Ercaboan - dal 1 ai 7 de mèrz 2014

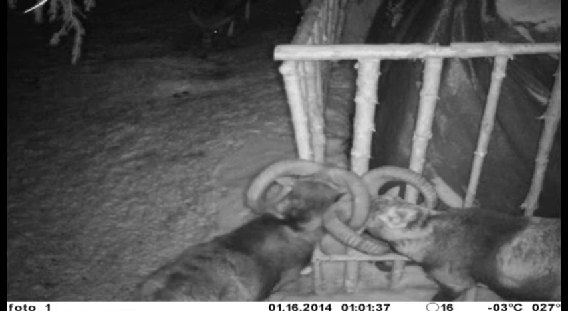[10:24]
A buon conto non sa onda vedir se do tanta convivenza i due Mouflons insieme a Mish.